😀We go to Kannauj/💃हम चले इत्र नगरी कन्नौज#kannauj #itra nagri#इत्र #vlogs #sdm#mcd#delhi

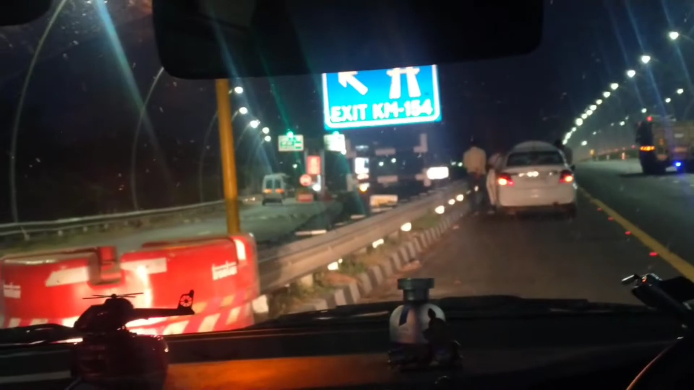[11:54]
से ही मतलब यह अभी लेफ्ट लेना था तो यहां पर आप साइन भी देख पा रहे होंगे
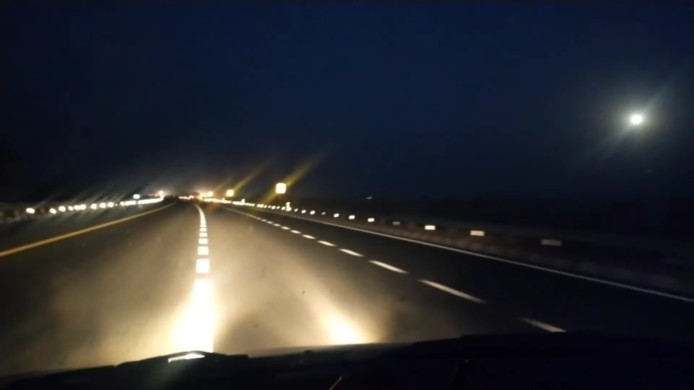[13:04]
सुन्दर ये दिखने में लग रहा था और सही बताओं तो मुझे दिन से जादा मज़ा जो अभी यहाँ पर आ रहा था है कि इस शाम का टाइम भी अच्छा होगे था थोड़ा धूब भी नहीं थी और गर्मी भी नहीं थी और